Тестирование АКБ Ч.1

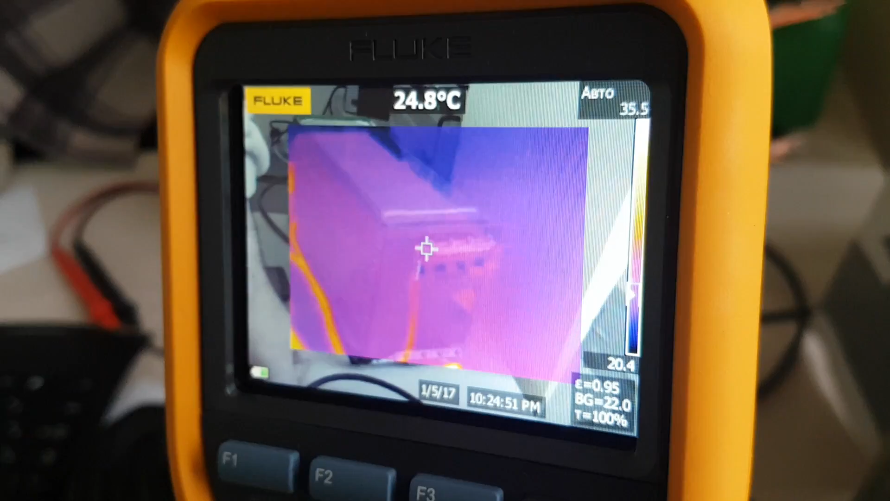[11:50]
On screen: spot 24.8°C
При этом верхние совершенно холодные просто. Значит, просто не обтянуты.
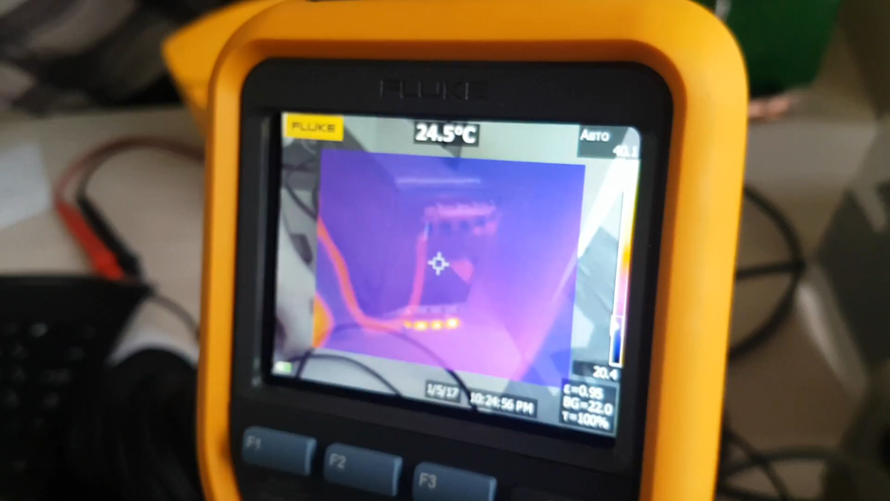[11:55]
On screen: spot 24.5°C
Вот уже и диагностика, да? Сразу видны все негоразные.
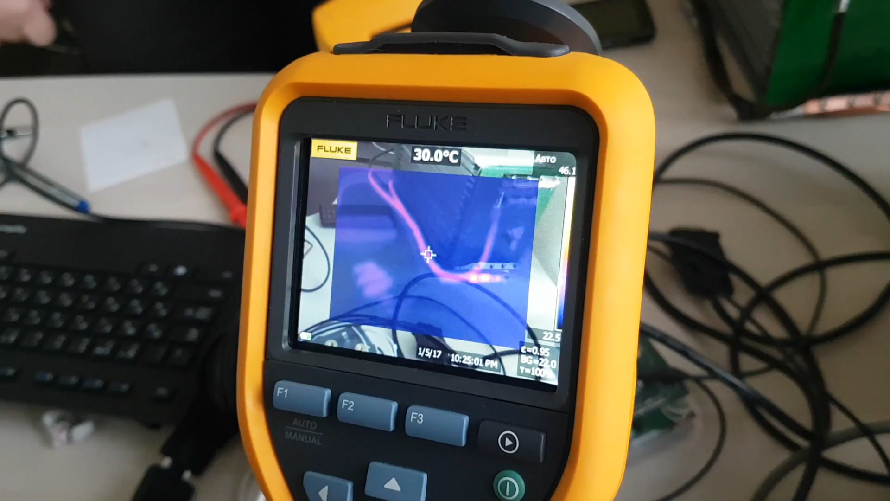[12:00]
On screen: spot 30.0°C
Провода уже 30.
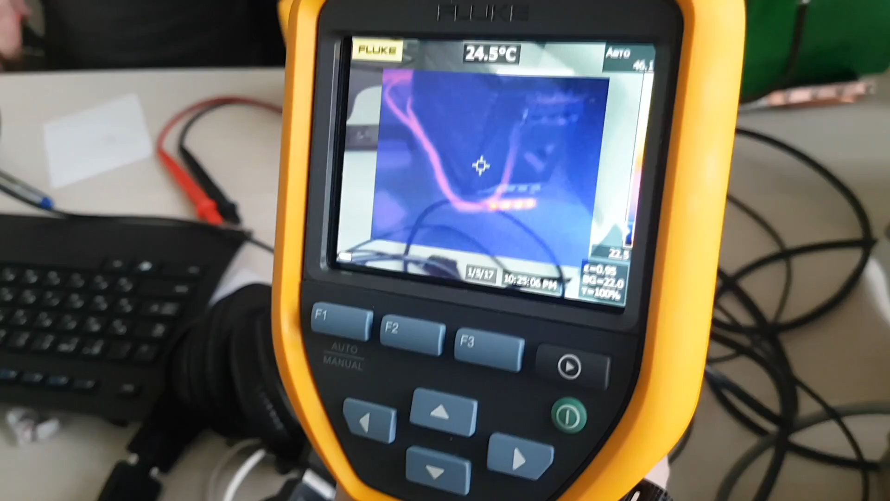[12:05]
On screen: spot 24.5°C
Провода уже 30. Контакты верхние, 24.
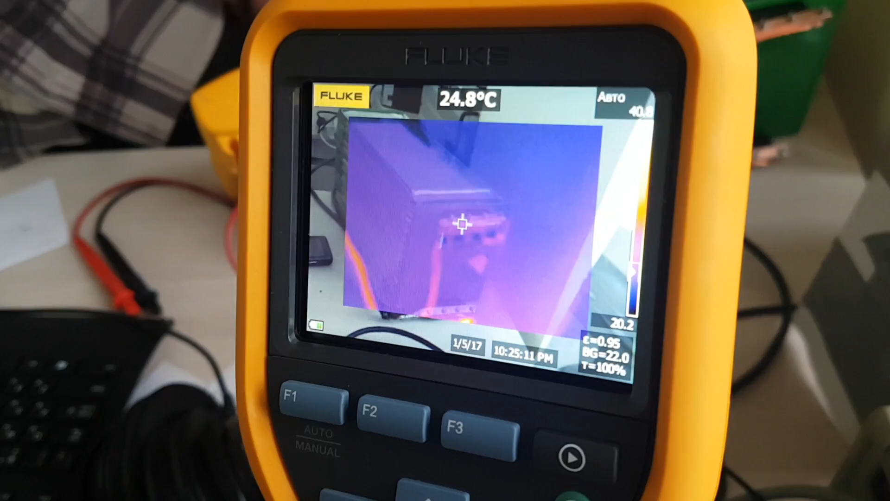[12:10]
On screen: spot 24.8°C
В общем-то, можно считать холодные. Нижние почему-то греются дико.
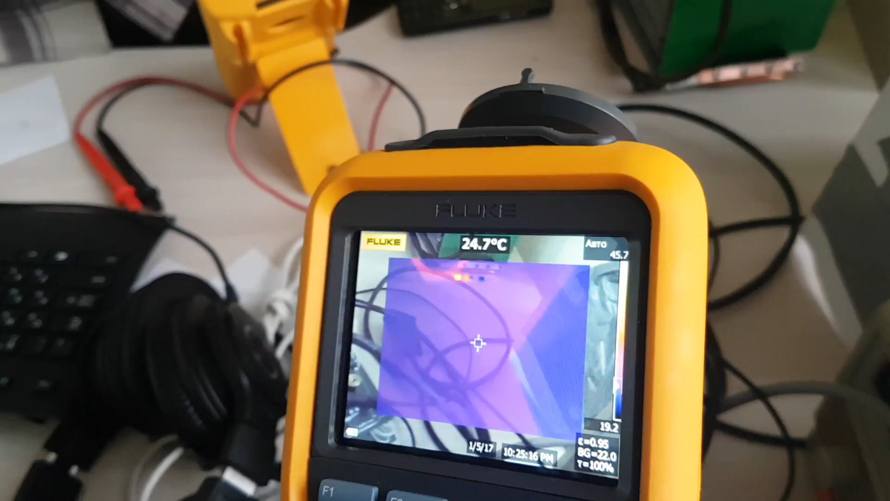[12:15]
On screen: spot 24.7°C
Сейчас попробуем. Ну, дико это условно, скажем так.
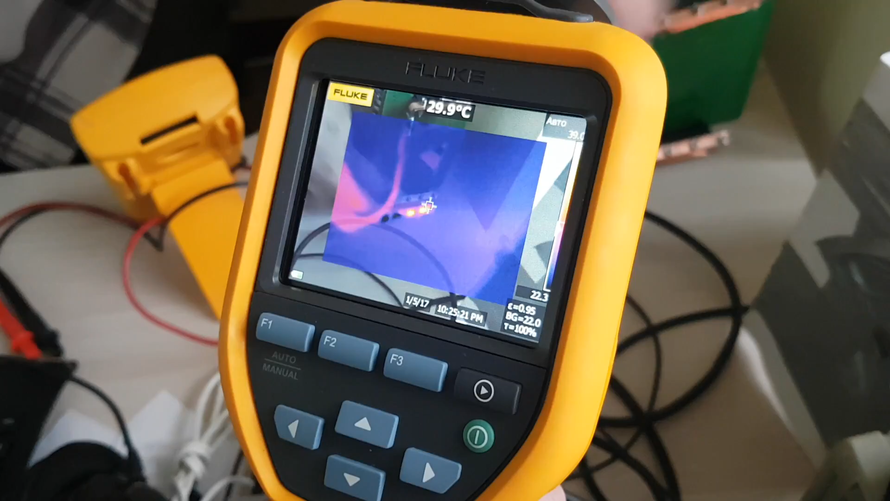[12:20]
On screen: spot 29.9°C
Ну, да, дико это условно. То есть температура тела пока не превышена. Да, скорее всего, значит, переходное сопротивление. Значит, вот это плохо подготовлен, вот этот вывод.
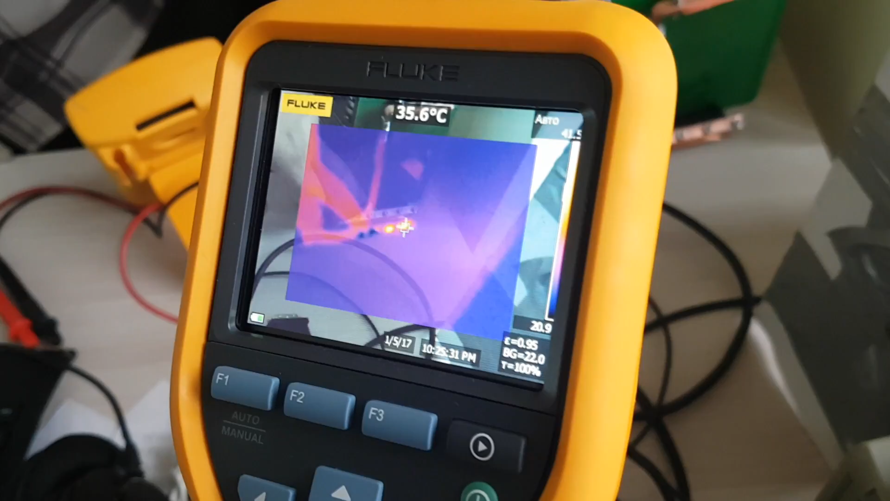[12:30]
On screen: spot 35.6°C
И выводной контакт. А, там пластина медная сама по себе достаточно неровная.
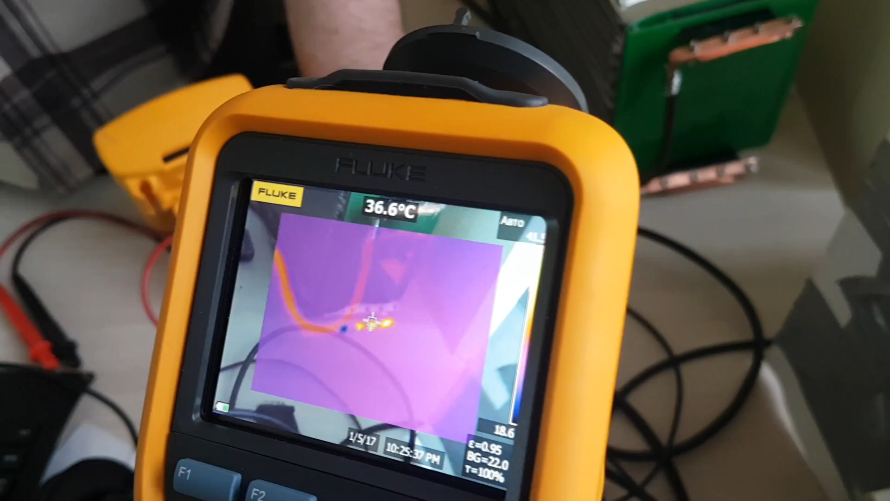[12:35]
On screen: spot 36.6°C
Ну, значит, просто протянут. Ее надо напильником подработать, чтобы поверхность была поровнее.
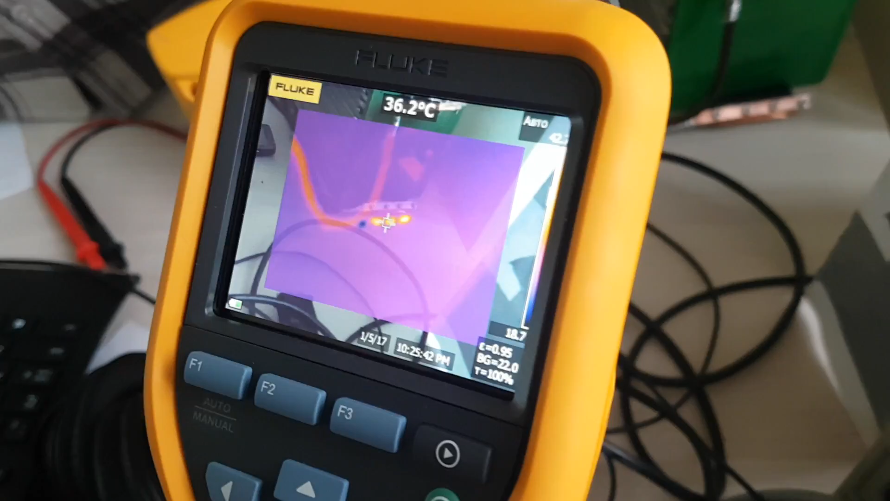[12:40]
On screen: spot 36.2°C
Значит, надо просто протянуть. Давайте еще раз. Смотрим установившийся режим.
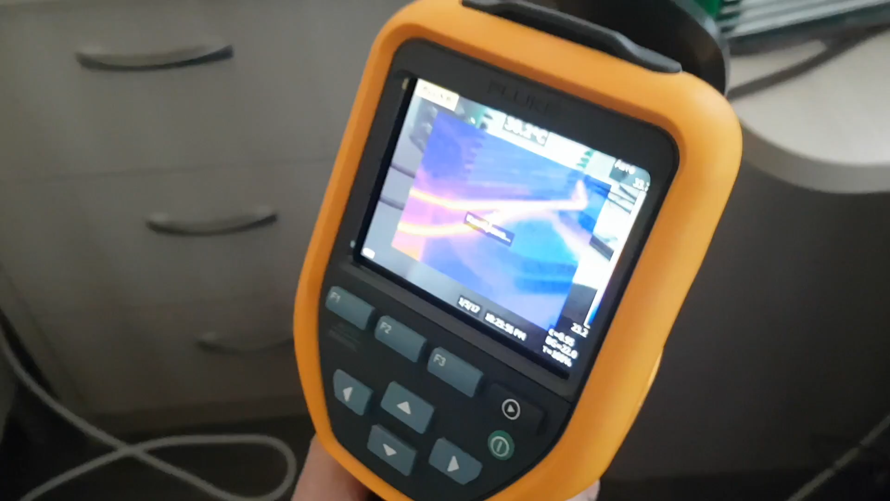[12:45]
Провода. Провода уже 33.
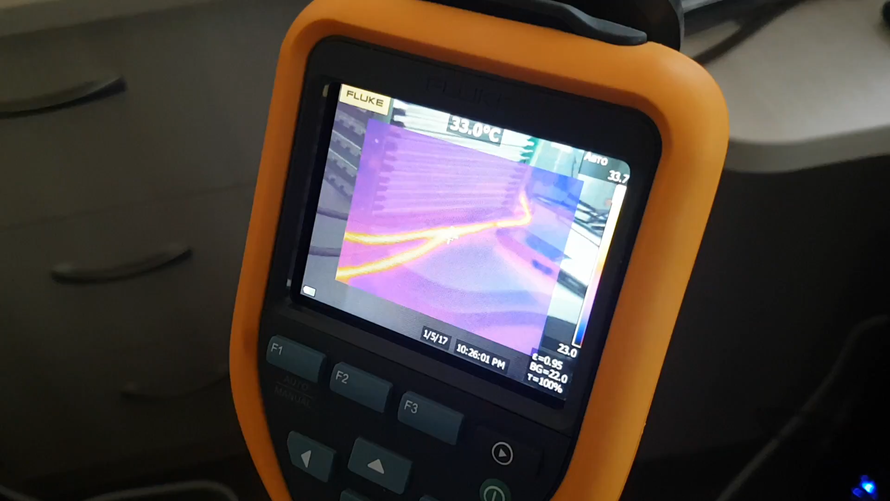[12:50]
On screen: spot 33.0°C
Провода 33 градуса. Контакты? Контакты абсолютно холодные.